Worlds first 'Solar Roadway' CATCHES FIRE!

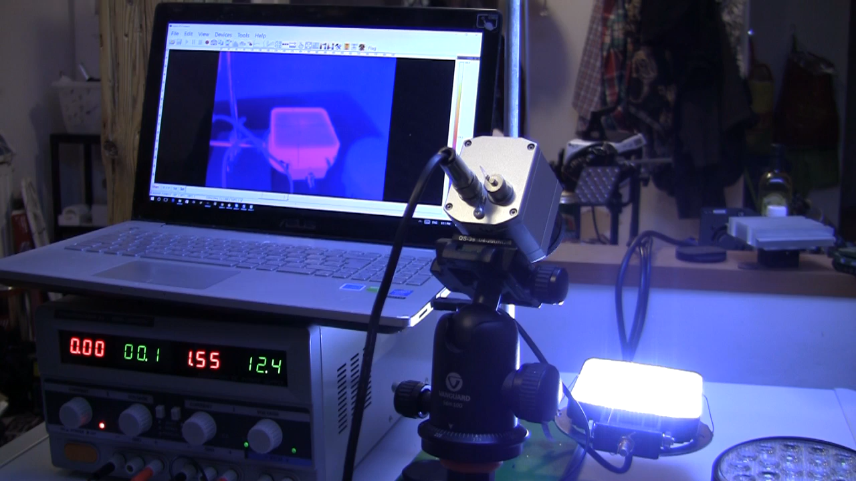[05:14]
Oh, I need to record on this. So, yeah, at that, it's really hot.
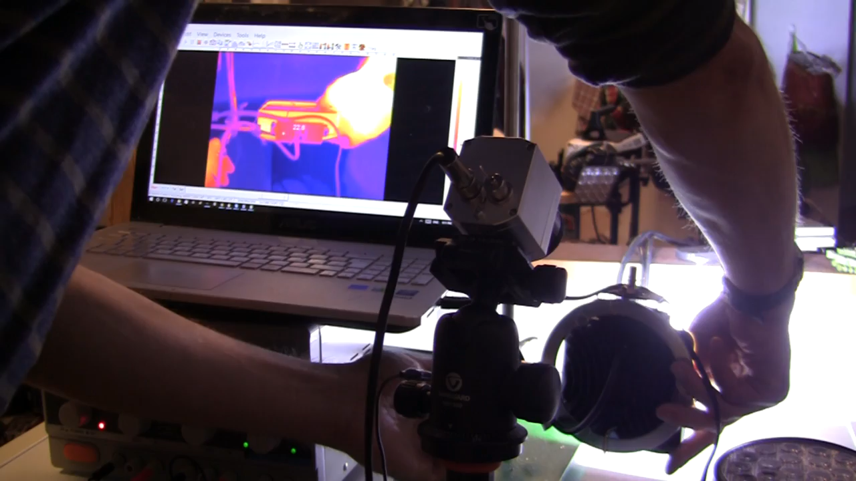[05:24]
Look at that. It's burning up on the back. It really is as well. I mean, it's really hot to the touch.
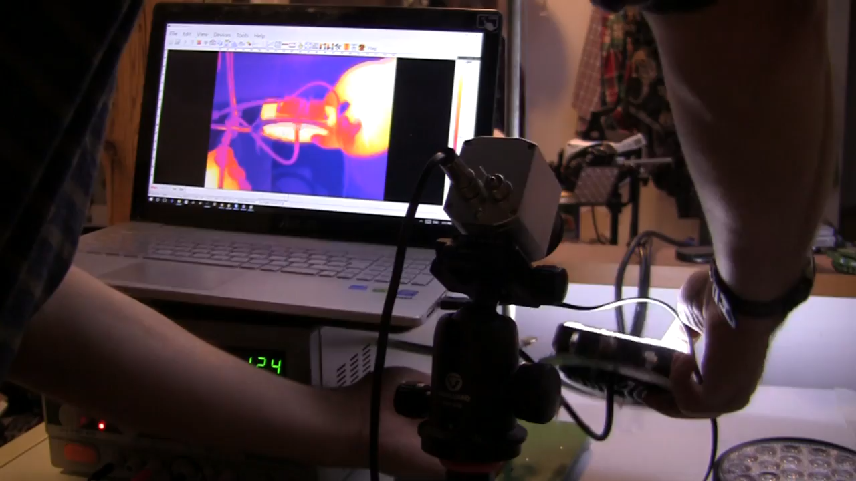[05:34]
But, so that's only about 20 watts. Yeah? You see it here. It's about 20 watts. And I would be stunned if that's how little power consumption there is on these solar panels. Sorry. These solar roadway panels.
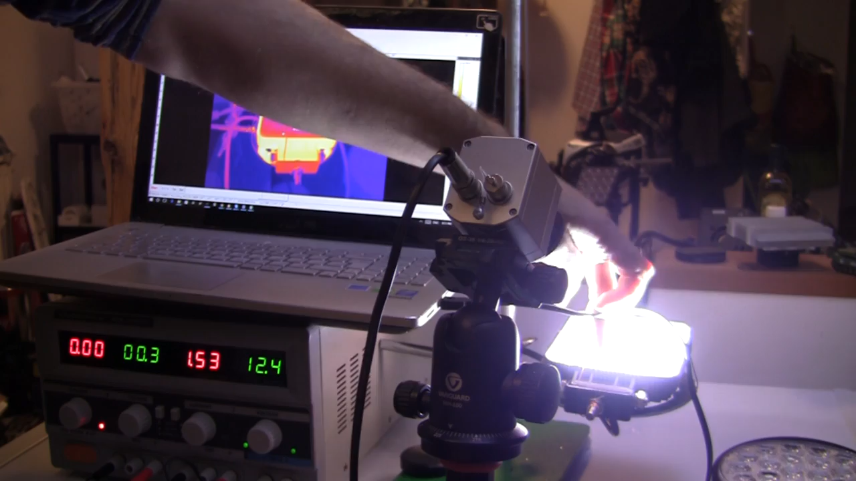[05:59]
Is that right? Yeah. Nine. I've got nine super bright LEDs.
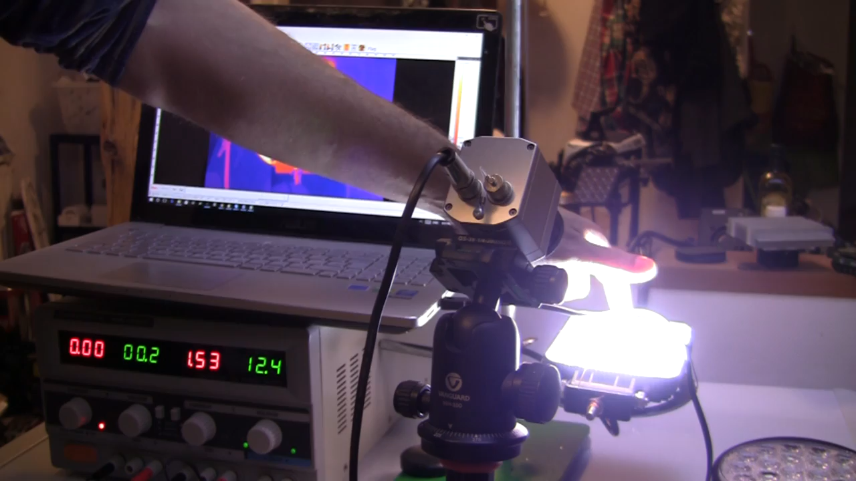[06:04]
They're running at about two watts a piece. You do a little count up on the LEDs they have on their solar roadways and you're getting up much nearer
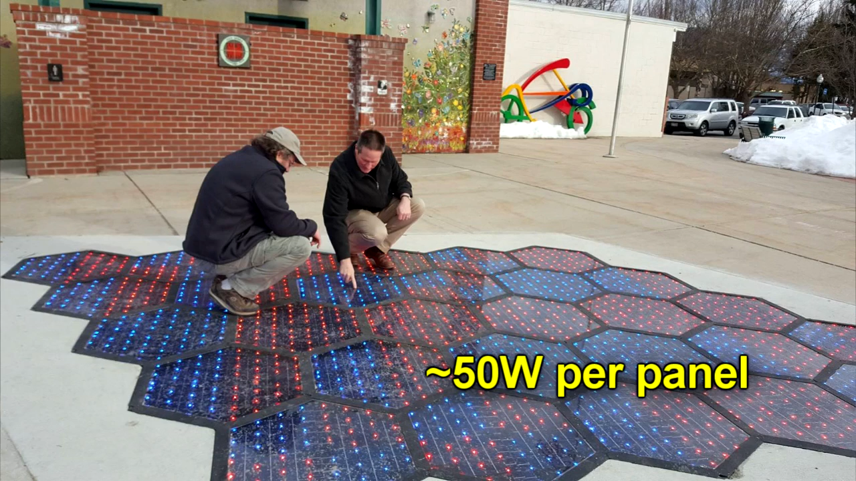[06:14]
sort of 50 watts for their power consumption, which means that,
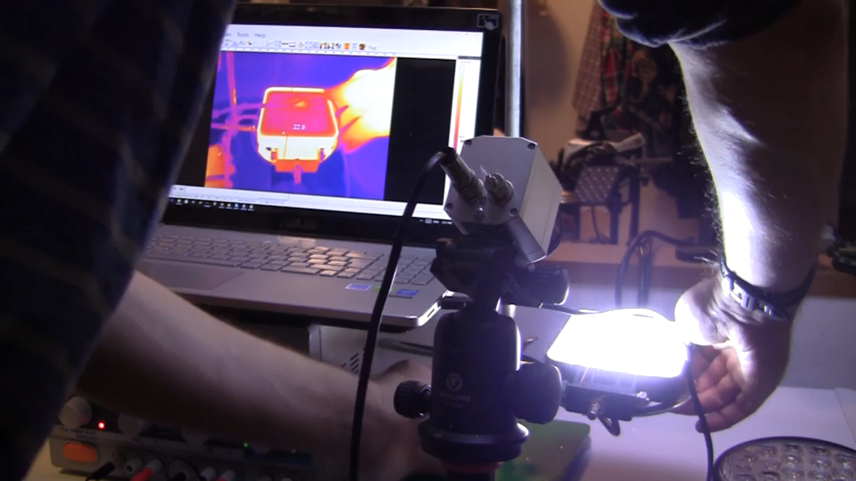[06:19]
yeah, it's not surprising that they managed to melt some snow with these things.
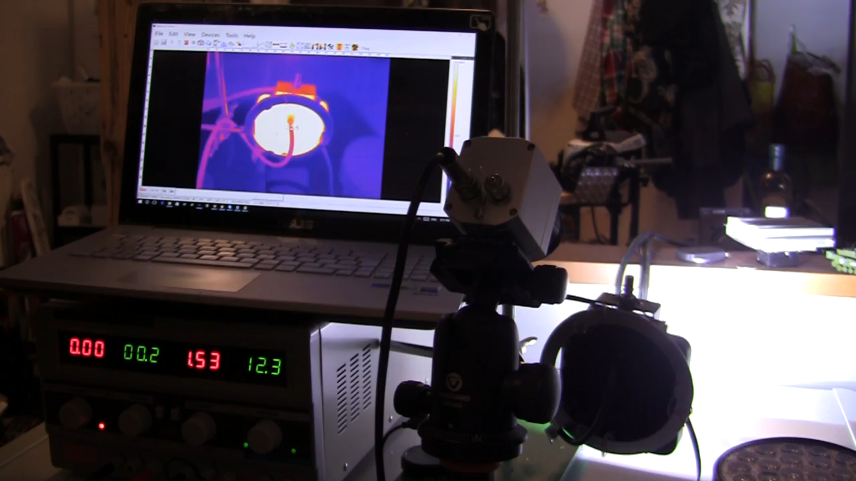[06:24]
That means that this one piece of roadway alone consumes about one and a half kilowatts of power.
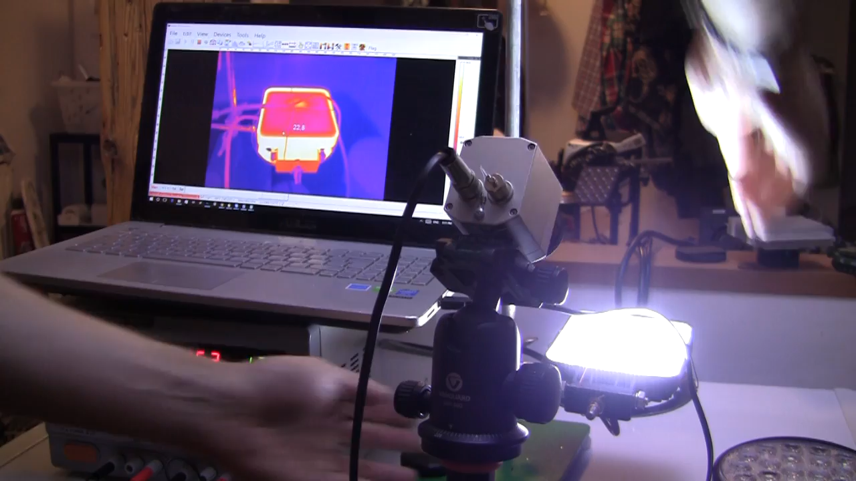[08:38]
Yeah, these LEDs put out lots of heat, which is why you need those big ass heat sinks on the back of the bright LEDs.